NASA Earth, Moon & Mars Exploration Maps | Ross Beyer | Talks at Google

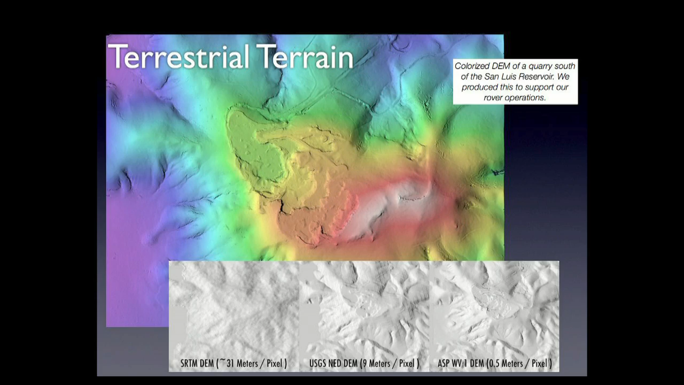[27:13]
This just looks like a nice mountain. The next one over is the USGS NED-DEM at 9 meters per pixel. Here you can begin to see that there are some terraces here where the mountain side has been quarried.
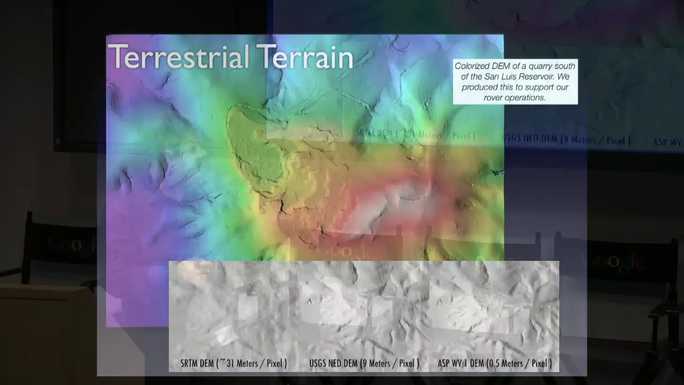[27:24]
And this terrain model that we built from our tools from the WorldView 1 data is at half a meter per pixel and that's the big scene that you see up above.
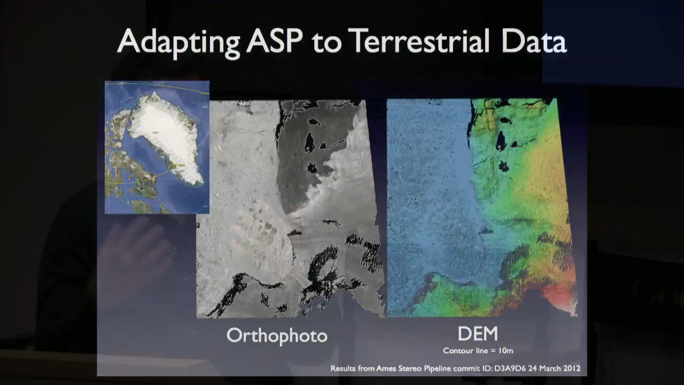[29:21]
But it allows us to build terrain models of ice sheets and ice packs.